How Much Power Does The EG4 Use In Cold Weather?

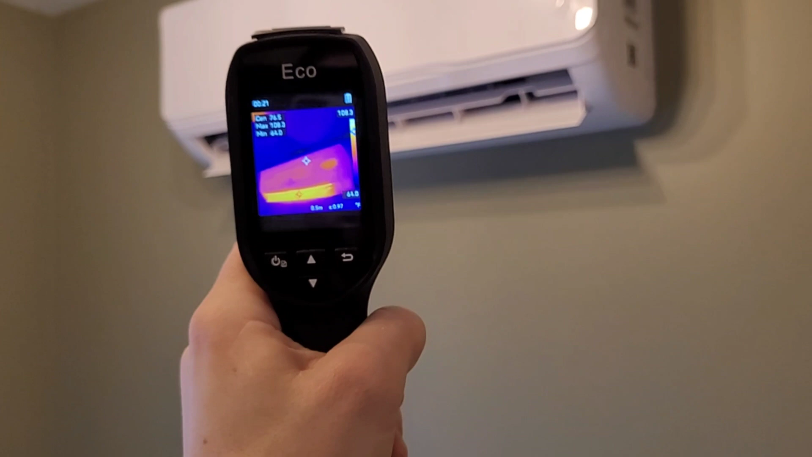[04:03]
we're kicking out about 110 degrees from the supply air so it's doing pretty good right around the freezing mark like I said